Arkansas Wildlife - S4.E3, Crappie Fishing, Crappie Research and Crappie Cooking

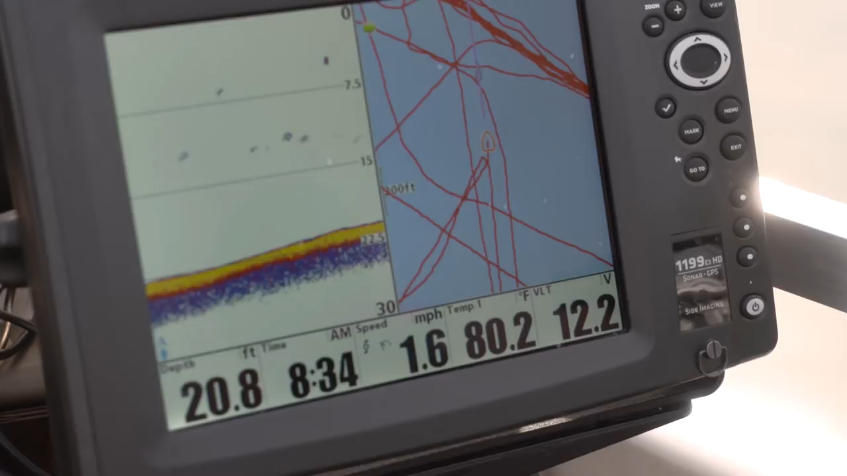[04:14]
On screen: depth 20.8 ft, water 80.2°F, speed 1.6 mph
a half miles an hour this is a a
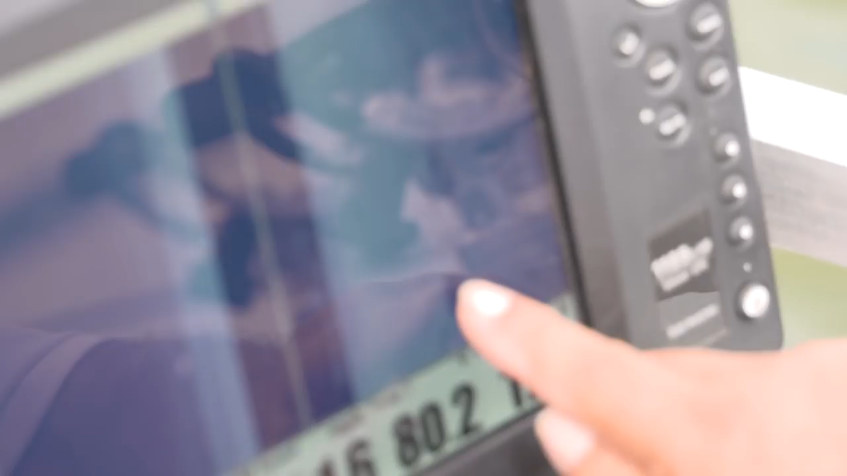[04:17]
brush pile these are single logs laying out there there's some
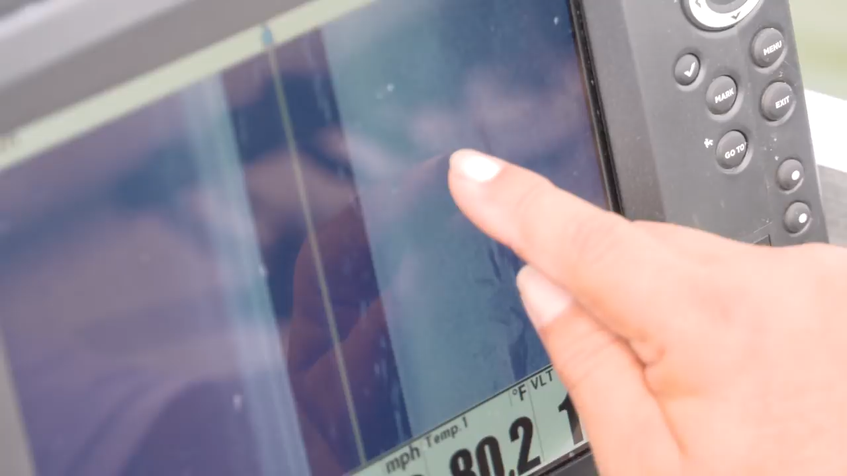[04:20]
fish out there by them the little white specks you can see here fish this is some fish or bait fish in the water column
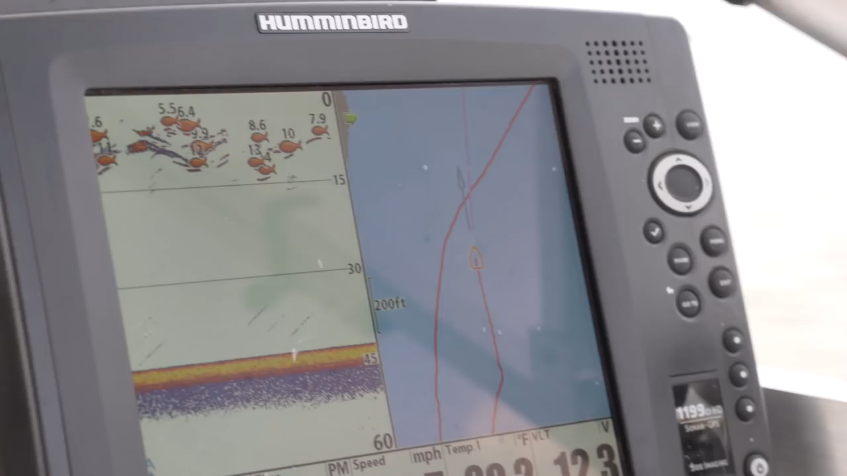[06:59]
our depth to that and adjust bait colors after a slow start with a few false alarms
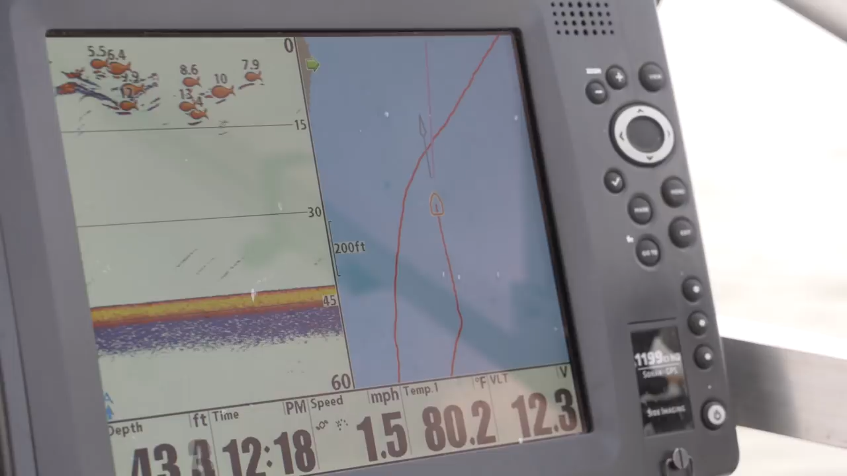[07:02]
On screen: water 80.2°F, speed 1.5 mph
fish down right here well no just hit a brush pile got our hopes up i say i felt it no sure it's fish